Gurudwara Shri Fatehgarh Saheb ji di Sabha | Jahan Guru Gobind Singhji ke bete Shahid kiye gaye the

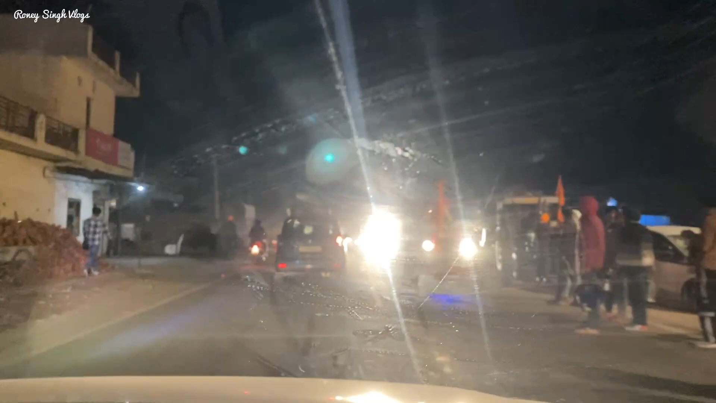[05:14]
देखो रोड दे दोनों साइड लंगर दी सेवा चल रही, किते चाह दे लंगर दी, किते प्रशादा सब्जी, किते कुछ किते कुछ।
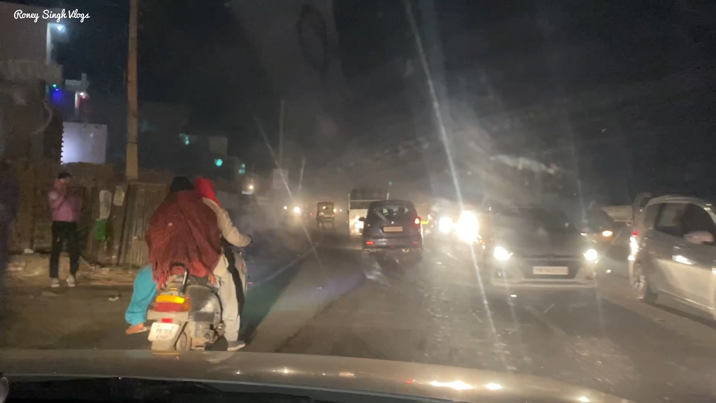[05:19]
आ इत्थे लग्या है जी चाह दा लंगर।
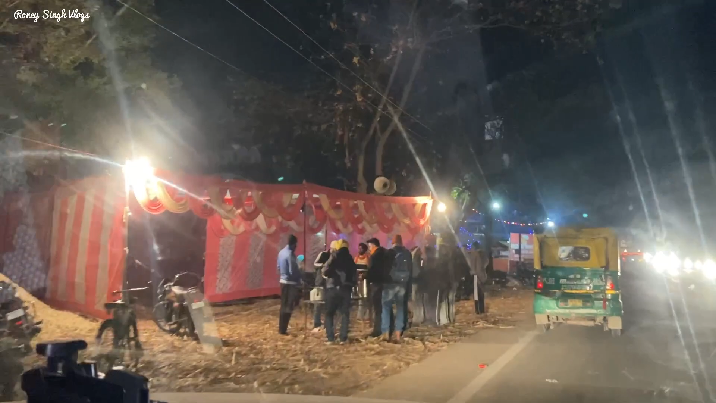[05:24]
हर थोड़ी देर बाद संगत के लिए ना लंगर लगा हुआ है। जो भी संगत मत्था टेकने जा रही है,
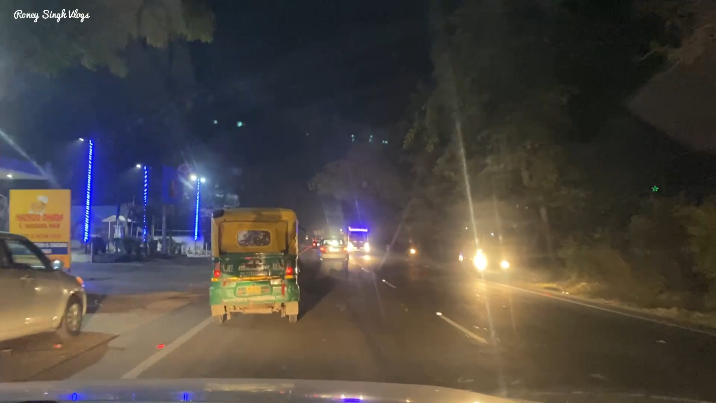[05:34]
जो मत्था टेक के वापस आ रहे हैं, सभी के लिए लंगर की सेवा चल रही है।
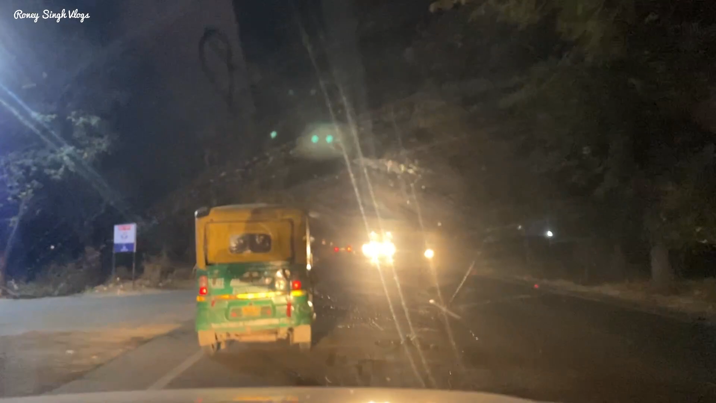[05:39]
बहुत ही प्रेम भाव से जो भी पिंड रास्ते में आता है वो पिंड वाले इकट्ठे होके फिर लंगर की सेवा करते हैं।
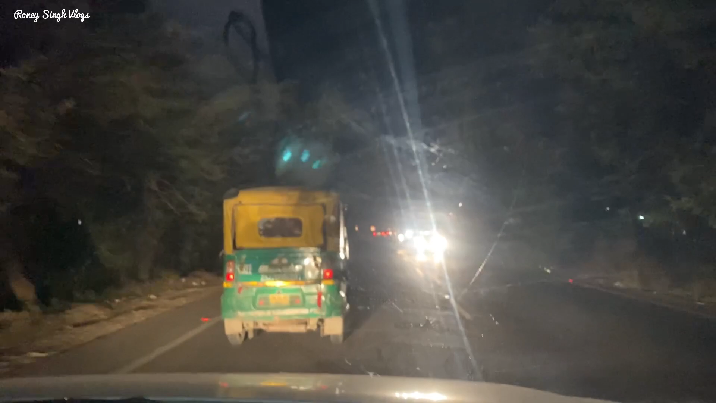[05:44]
तो इस तरह से ये पूरा सारा दिहाड़ा एक मनाया जाता है। अभी देखो हार्डली हम 500 मीटर भी आगे नहीं आए, फिर से आगे लंगर,
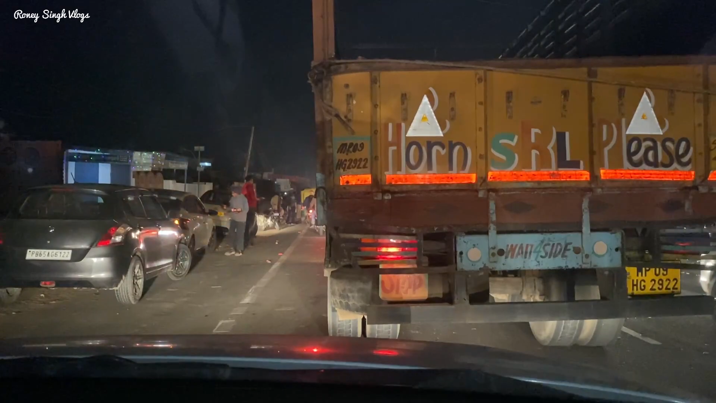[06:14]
देखो लड़के कैसे गाड़ियों में मतलब
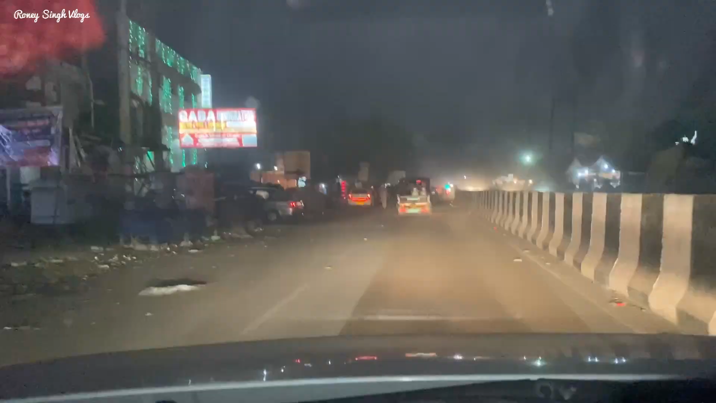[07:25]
पकौड़ी। हाँ जी तो हम एंटर हो गए हैं सरहंद फतेहगढ़ साहब।